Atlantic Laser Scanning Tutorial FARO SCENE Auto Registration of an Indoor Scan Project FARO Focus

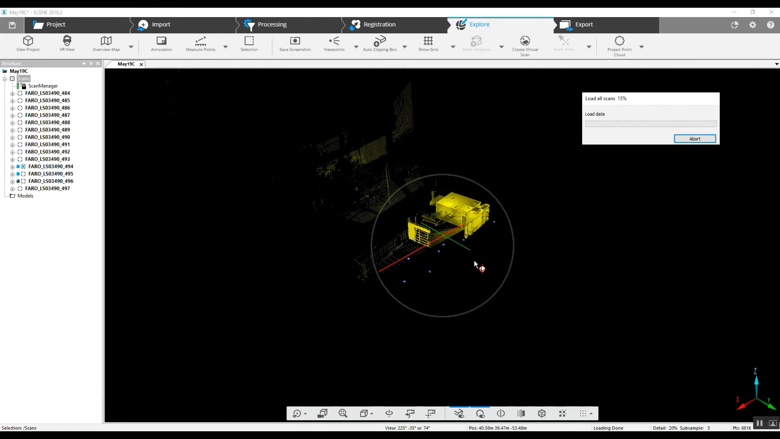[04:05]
On the left on the scan tree you can see each of these scan numbers. There is a blue box that will begin to appear and as it appears you will see that it is now on your 3D screen. And that is when they are loaded. They are all loaded at this point. And we have got a very nice 3D model here. Because we have got green lights we can go in and we can do measuring in 2D.
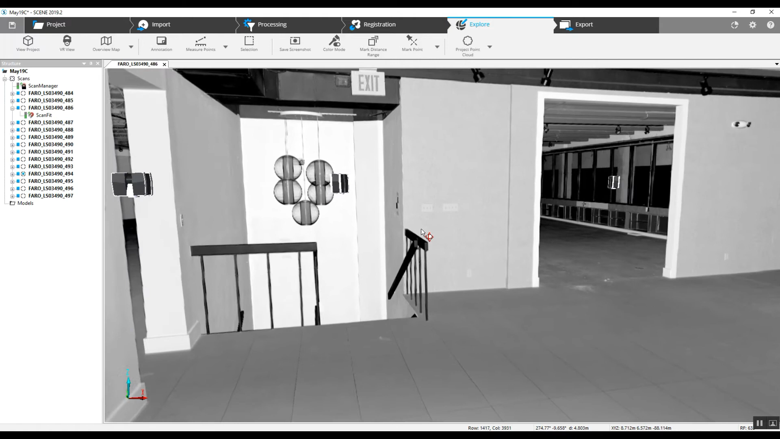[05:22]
If there were no light at all. It would look no different than if the lights were on and the scan was done. What will happen sometimes is you have got a scan project interior. Maybe there is some shading. Some equipment you can't see where the light is not showing. And it can be dark in areas when you add the color. When you don't add color you do not have any of those problems. There are no shaded areas.
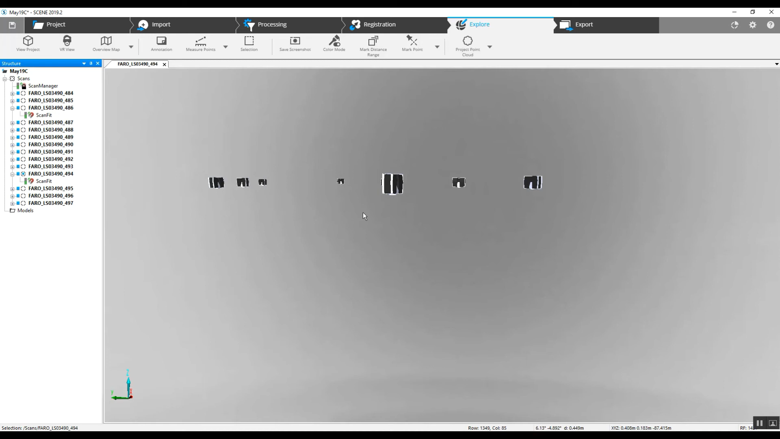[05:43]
There are no overexposed areas from sunlight being outside.
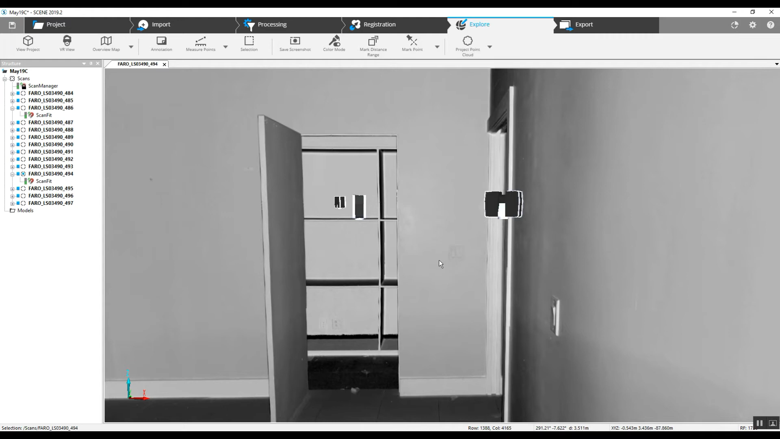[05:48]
Everything will be crystal clear. Now again these are all 2D photos in a bubble view.
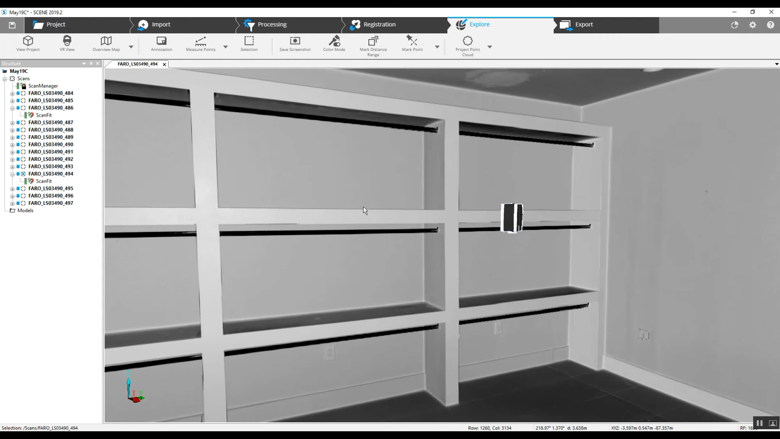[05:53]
And if we want to see just one of those scans in 3D. We would just choose to look at that scan in 3D.
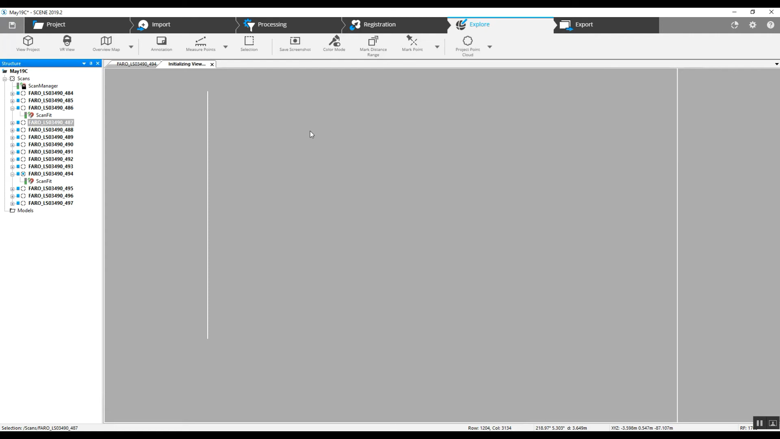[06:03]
And just this particular scan location will pop up.
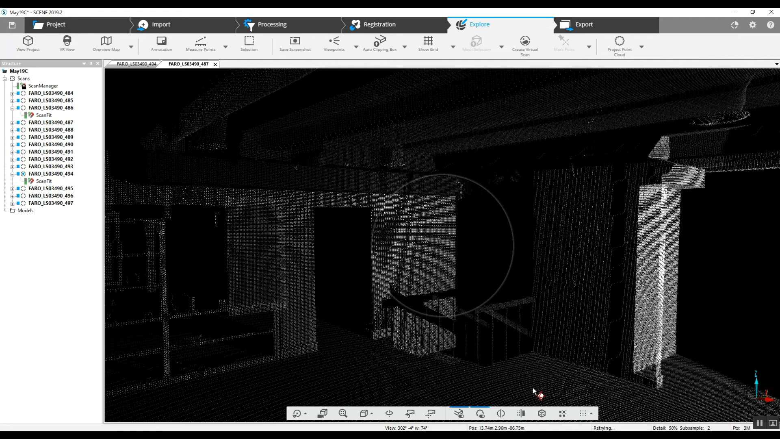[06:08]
We can take a look at it from the top.
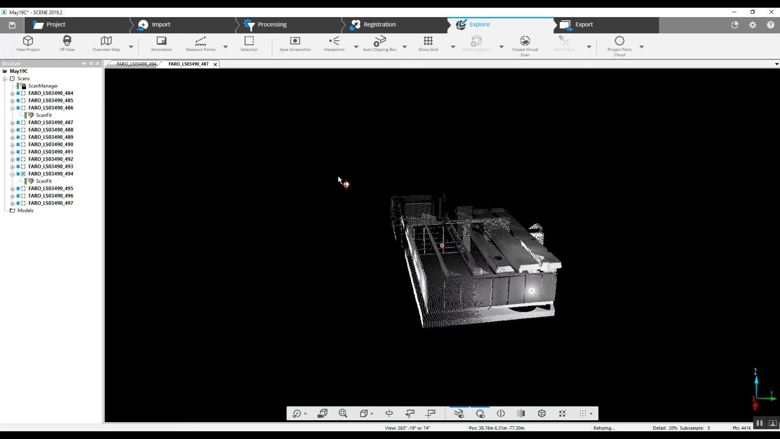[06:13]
That's just one scan.
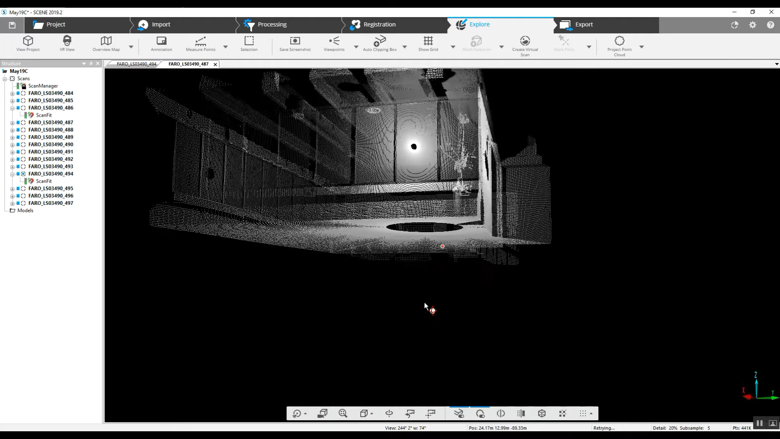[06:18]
So we've been successful in creating a fully registered scan project.
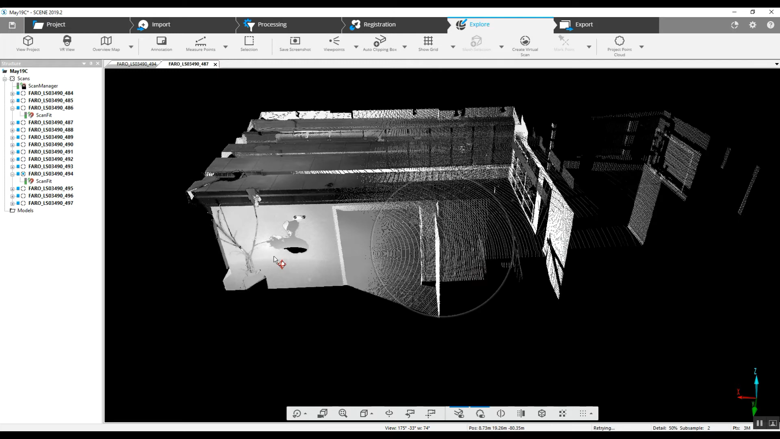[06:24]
That would be step 1. We can do everything from this point on. We can add color.
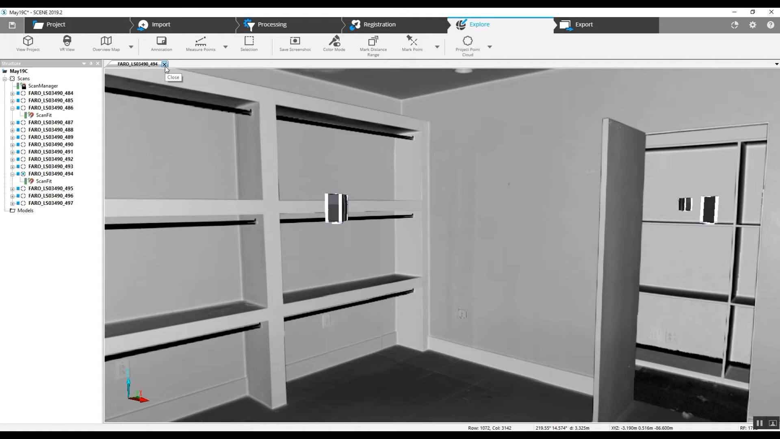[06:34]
We can create project point cloud. There's a lot of export options. We can get into that later. I hope this helps you guys out and answers some questions.
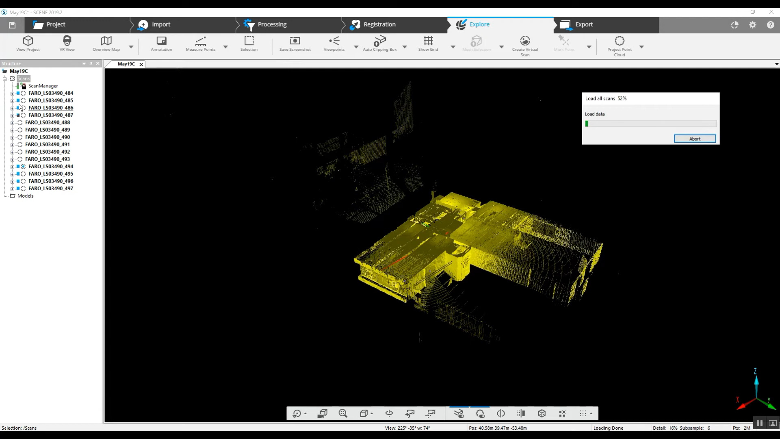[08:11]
And as it appears, you'll see that it is now on your 3D screen. And that is when they're loaded.
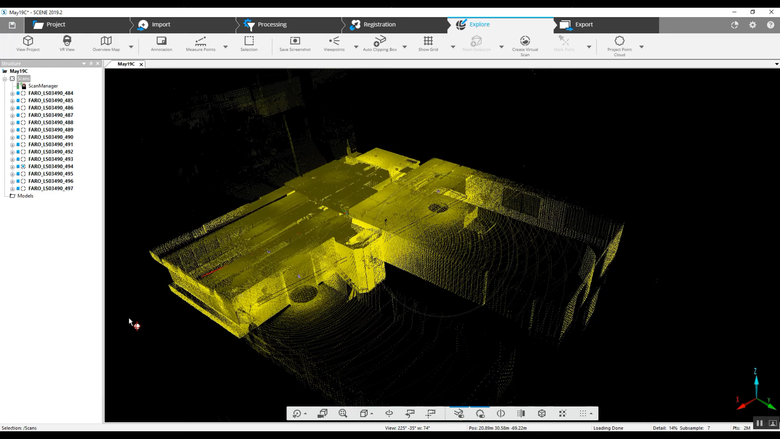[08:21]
They are all loaded at this point.
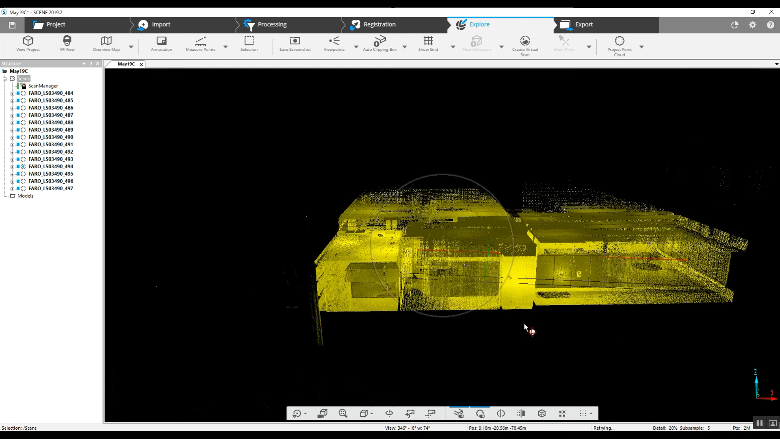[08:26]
And we've got a very nice 3D model here.
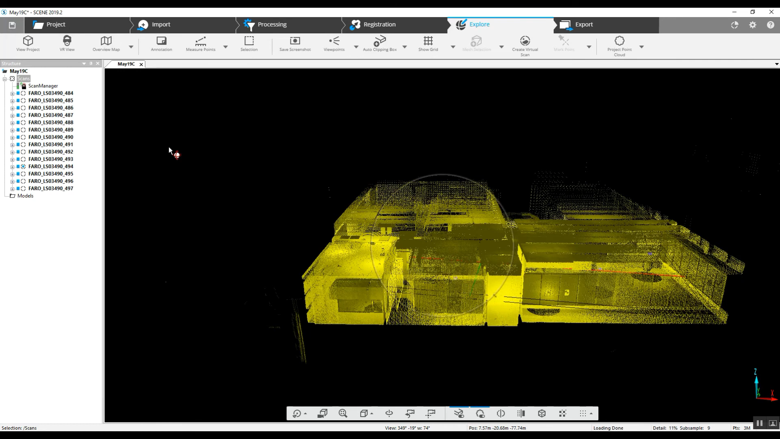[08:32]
Because we've got green lights, we can go in and we can do measuring in 2D. We can do measuring in 3D. We can take a look at any particular scan by double clicking it and see that in two dimensions.
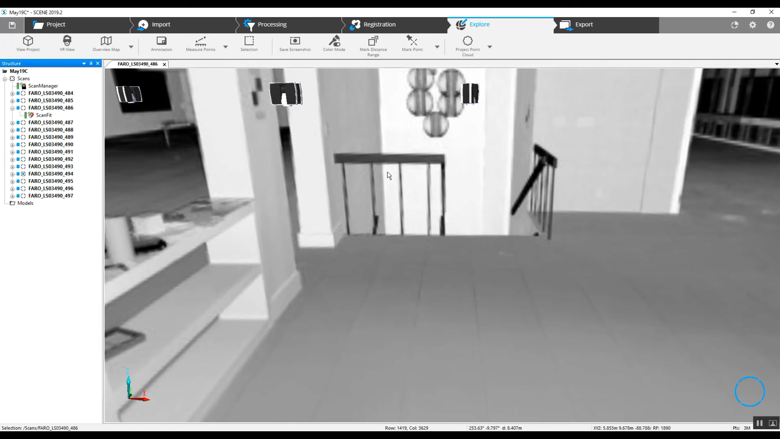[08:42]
I have not added color to it. As you can see, it looks like a black and white photograph. It is not. This is actually just where the laser points have made contact. And it looks like an ultra crystal clear black and white photograph. The good thing about this and why I recommend not adding the color to the scan before you take a look at it and do your measurements is, If this was poor lighting, if there were no light at all,
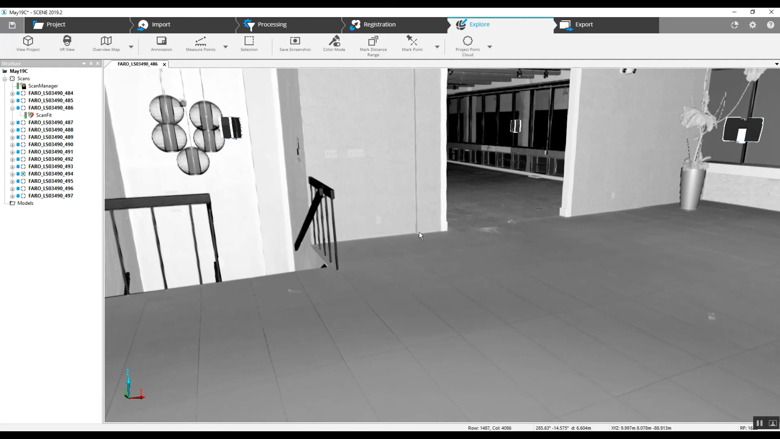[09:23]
it would look no different than if the lights were on and the scan was done. What will happen sometimes is you've got a scan project, interior, and maybe there's some shading, some equipment you can't see where the light is not showing. And it can be dark in areas when you add the color.
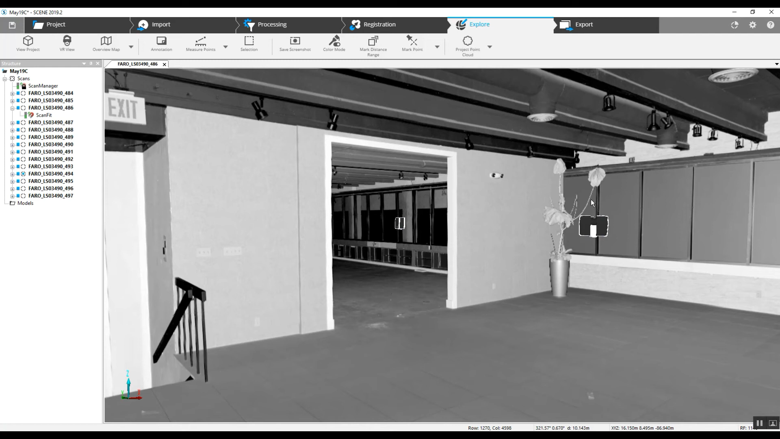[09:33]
When you don't add color, you do not have any of those problems.
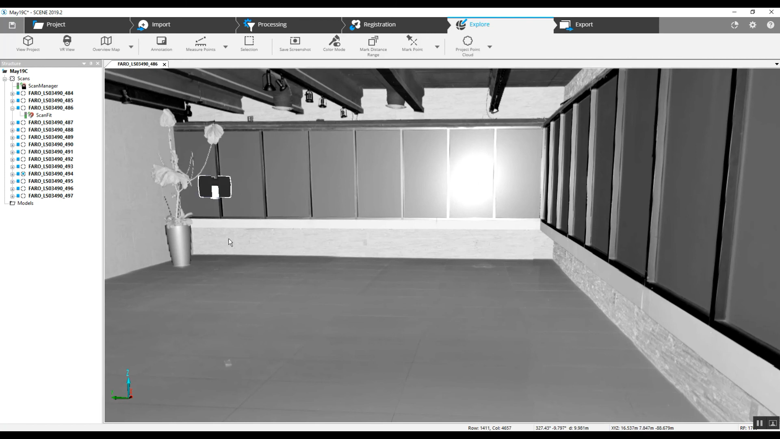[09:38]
There are no shaded areas. There's no overexposed areas from sunlight being outside.
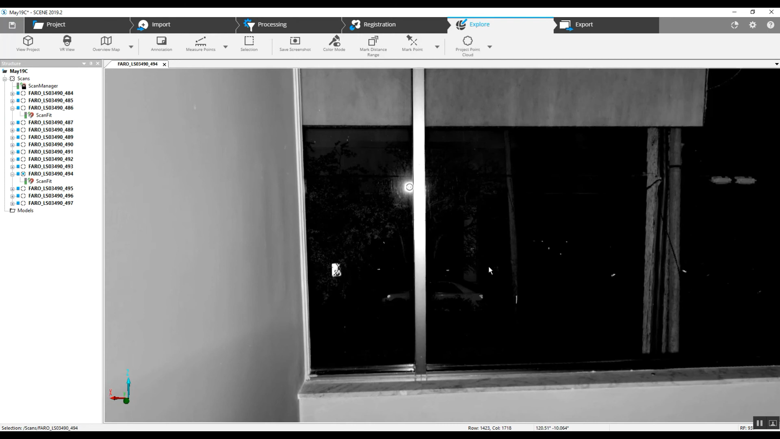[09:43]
Everything will be crystal clear.
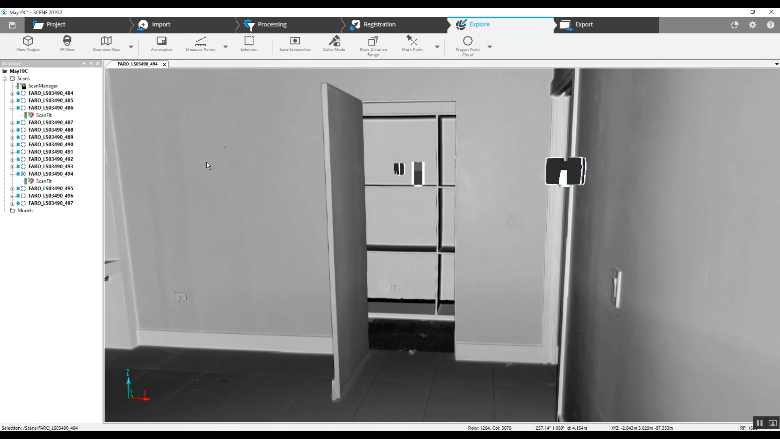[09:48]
Now again, these are all 2D photos in a bubble view.
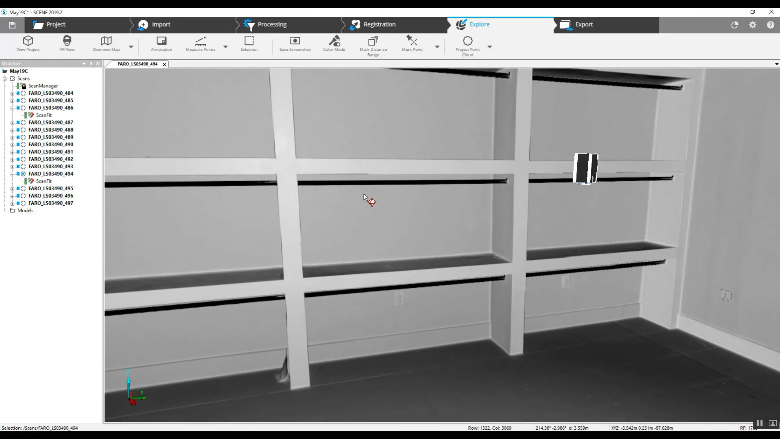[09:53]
And if we want to see just one of those scans in 3D, we would just choose to look at that scan in 3D.
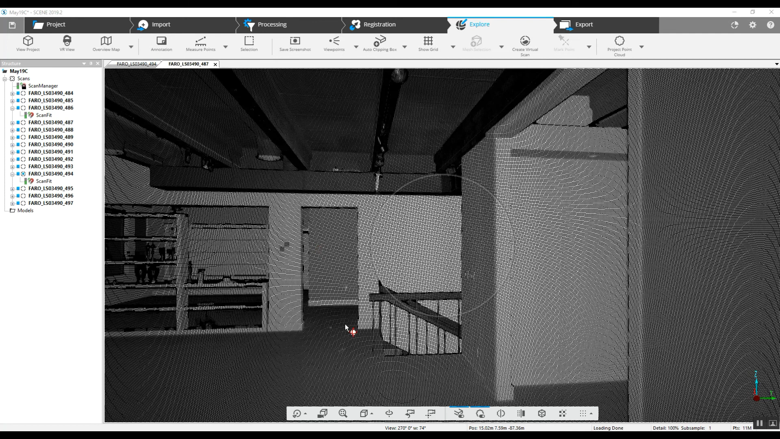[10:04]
And just this particular scan location will pop up.
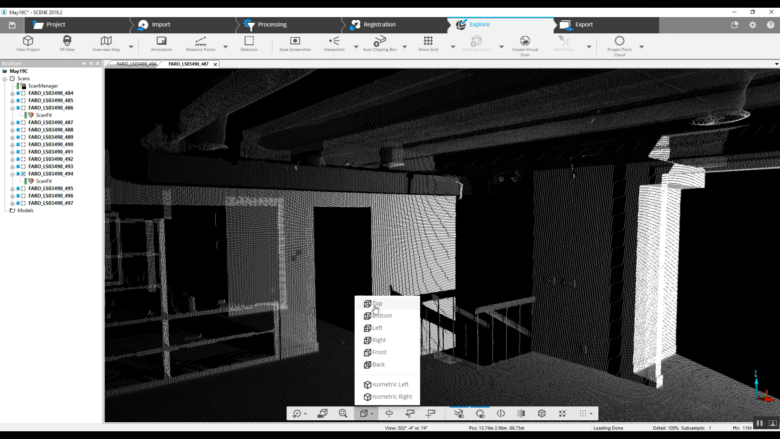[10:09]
We can take a look at it from the top. That's just one scan.
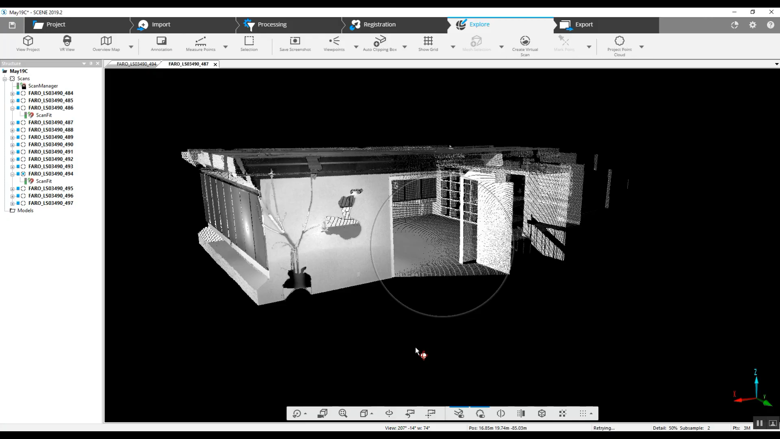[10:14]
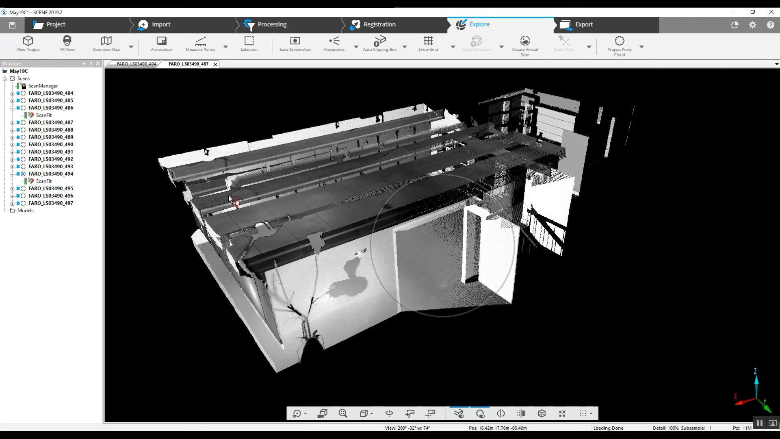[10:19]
So we've been successful in creating a fully registered scan project.
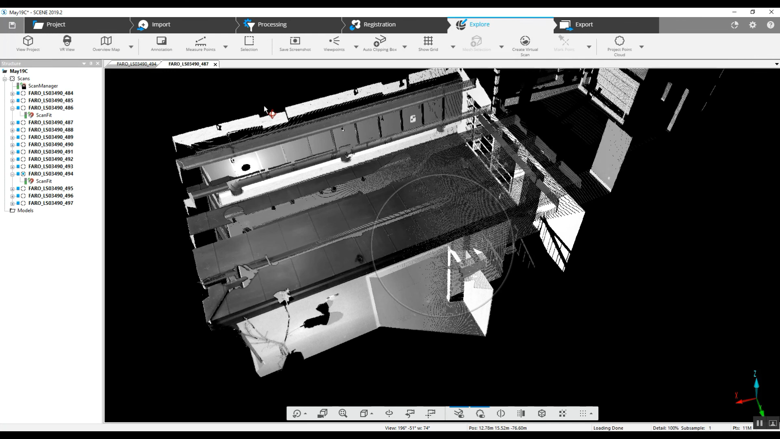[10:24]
That would be step one. We can do everything from this point. We can add color. We can create project point cloud. There's a lot of export options.